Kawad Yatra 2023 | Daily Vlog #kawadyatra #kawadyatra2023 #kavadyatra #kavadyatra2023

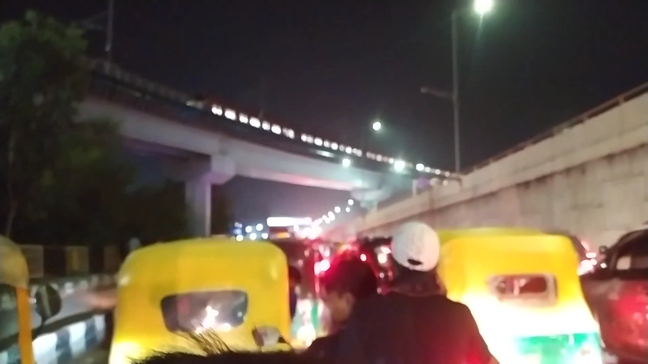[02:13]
आपको दिख रहा है यहाँ पे भाई है मेट्रो वाले रोक के कांवड़िया देख रहे हैं। देख लो यहाँ पे कोई भी स्टेशन नहीं है मेट्रो रुकी पड़ी है अभी तक। देख लो